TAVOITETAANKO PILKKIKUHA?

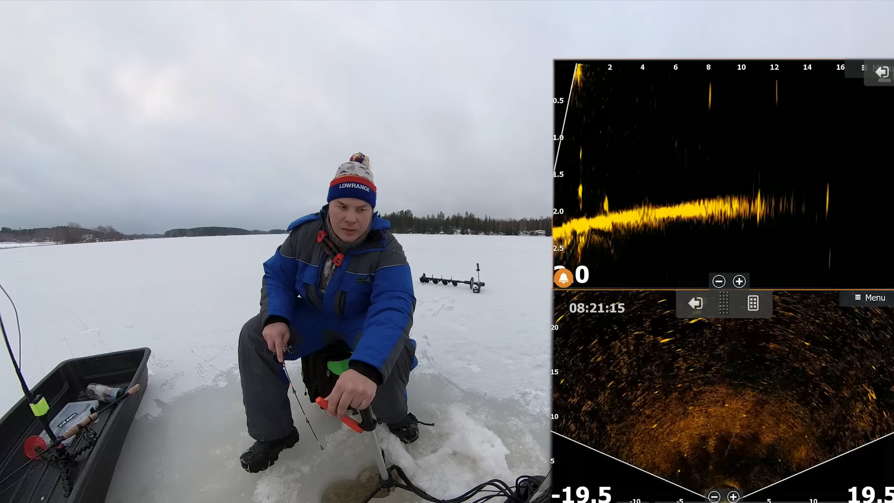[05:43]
Pelkkää jikihommaa tää kuhakalastus. Ensimmäinen avanto meni vähän liian matalaa ja tuli nyt syvempää. Tässä on 2,5 metriä vettä alla. Katsotaan, jos nyt alkaisi jostain vähän löytyy maalia. Kala on liikkeessä. Skoutista hyvin näkee, että kala on jonnin verran.
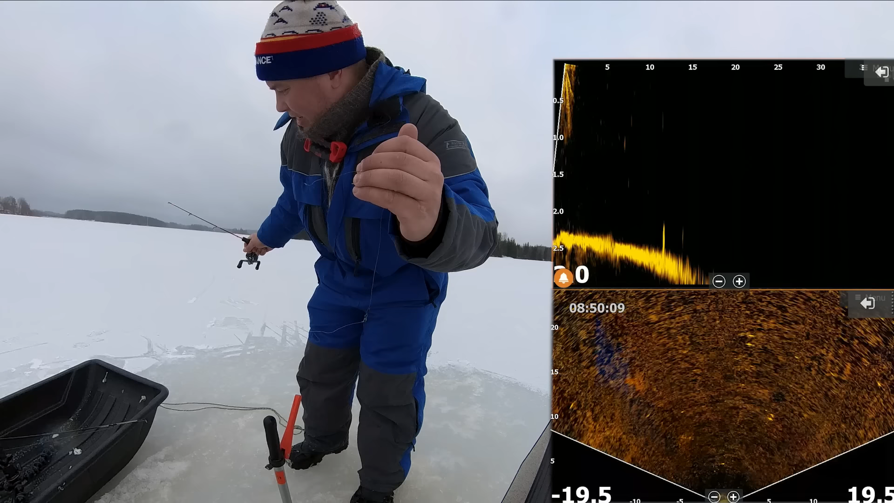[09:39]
Niin tos haaveilija katteli, että tuota löytyisikö kohdetta, niin sieltä joku lävähti ja niin minun teräslanka, se meni poikki. Nyt oli jarru tiukalla. Oi paraskele. Ei. Mitä tämä on?
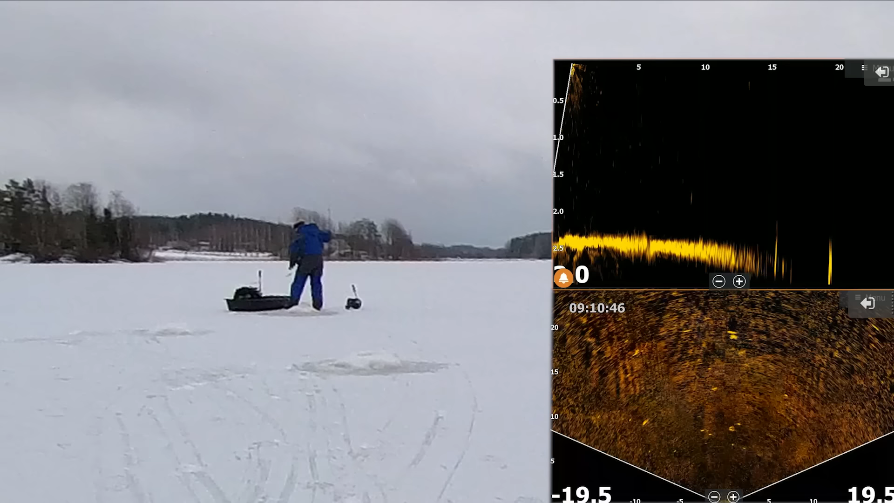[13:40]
Ainakin lähti liikkeelle.
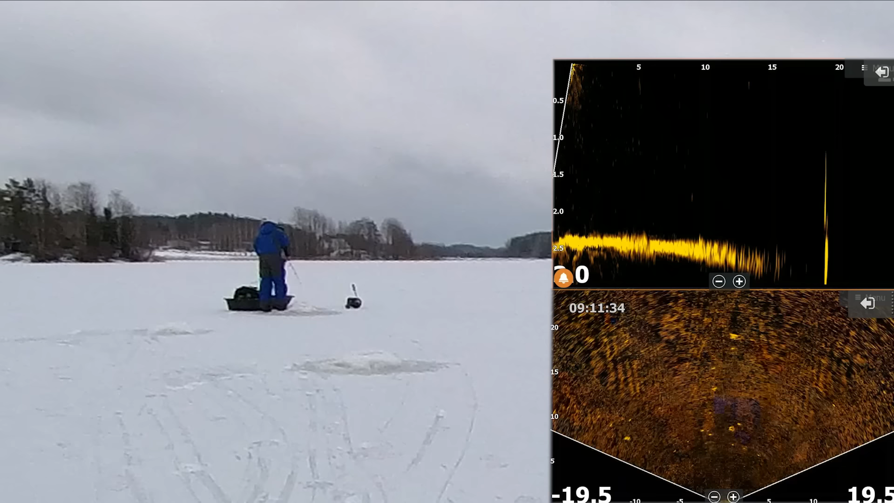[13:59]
Poistui paikalta. Kahdeksan metriä tuonne suuntaan. Katsotaan kuin käy.
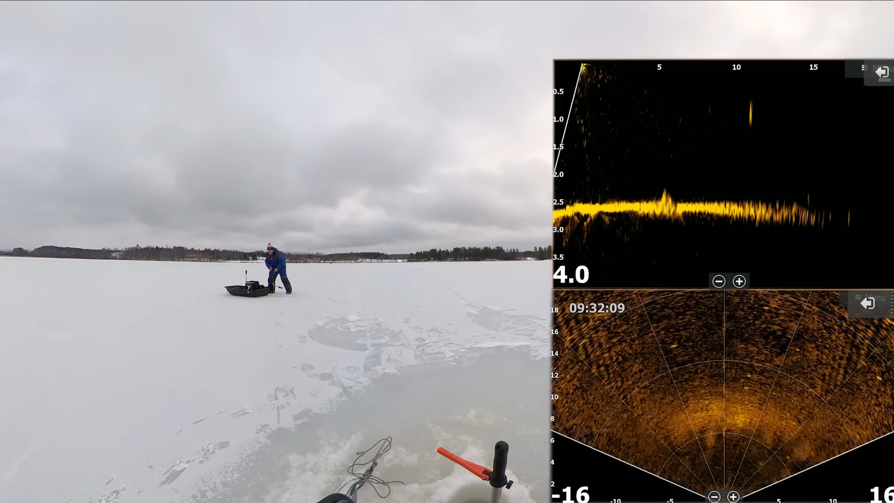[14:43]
Tänne Almanalle päin. Se lähti. Meinasin mennä sen luokse, mutta säikytin sen.
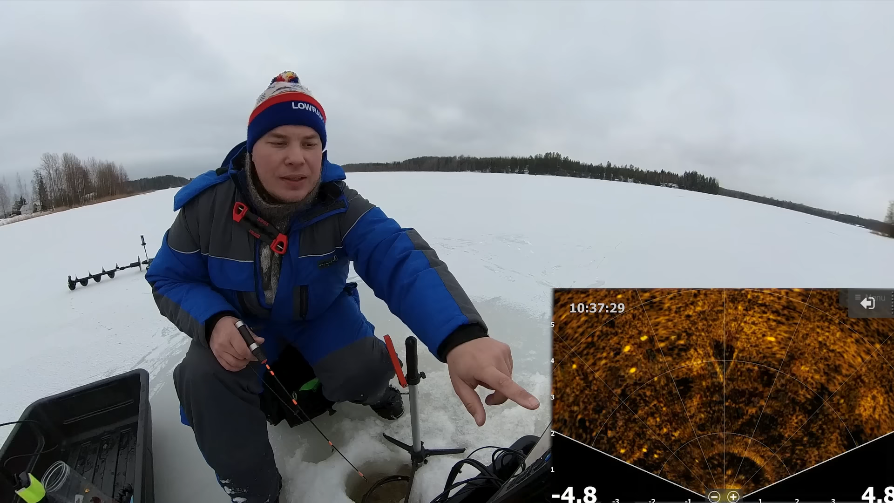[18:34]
Ettei vaan olisi ollut meillä siinä melkoinen kuha äske nenä edessä. Ei sitä siitä saatu. Mie nyt tässä vielä hetken aikaa pilkin. Kokeillaanhan siihen. Pielekaaras. Siinä se känsyllä näkyy. Lähdetään katsomaan.
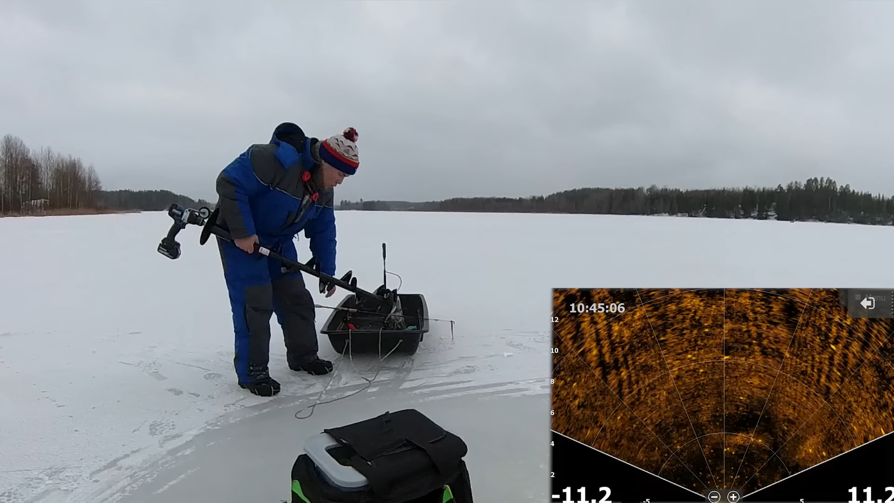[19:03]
9. 9 metriä. 1, 2, 3, 4, 5, 6, 7, 8, 9. Siinä se on vielä.
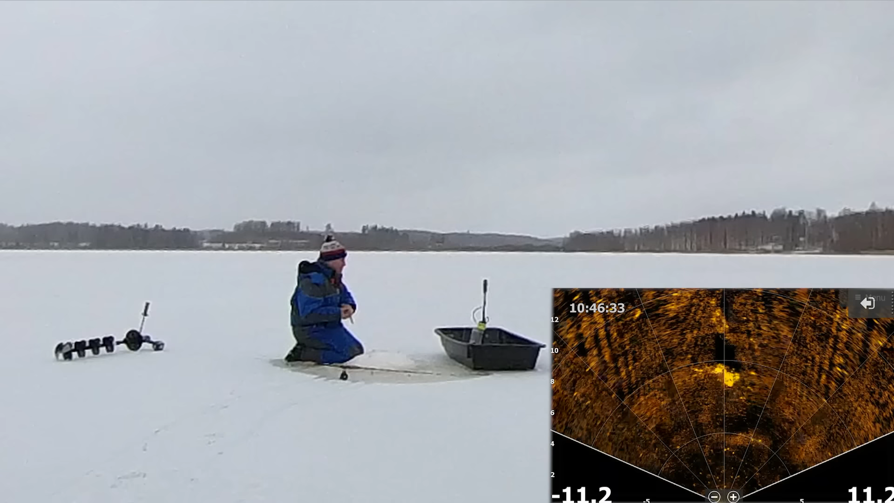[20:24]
Oi. Oi vitsi. Siitä. Sai kuhaa. Otan sen pilkkikuhan. Heittää. Vittu. Vuoden eka pilkkikuha.